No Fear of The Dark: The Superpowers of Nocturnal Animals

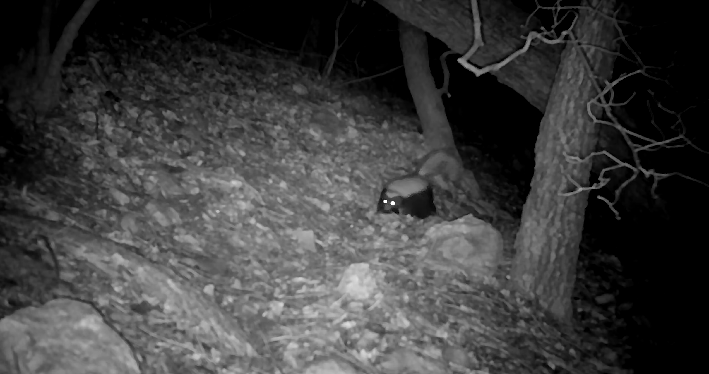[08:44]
skunks, and tarsiers, among many others, still prefer to be blanketed by darkness.